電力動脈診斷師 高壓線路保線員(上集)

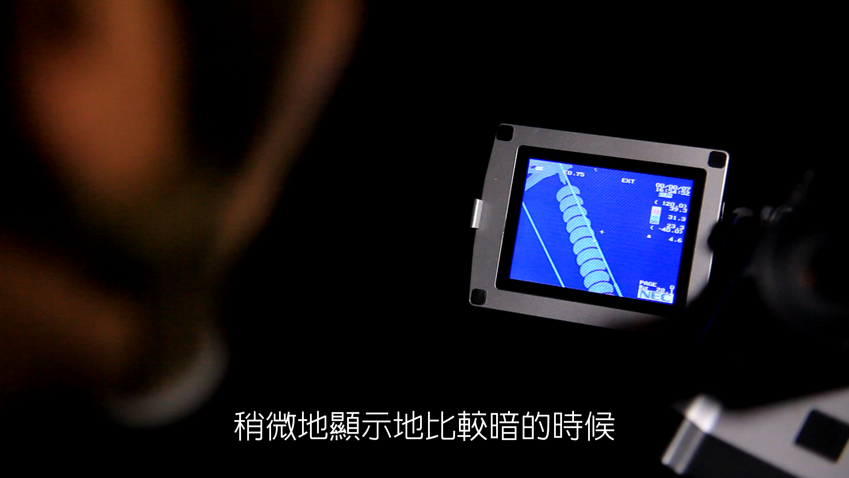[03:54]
暗的時候我們大概可以看到它艾紙的內圓有一個光圈嘛這個就是我們艾紙小小的一個閃爍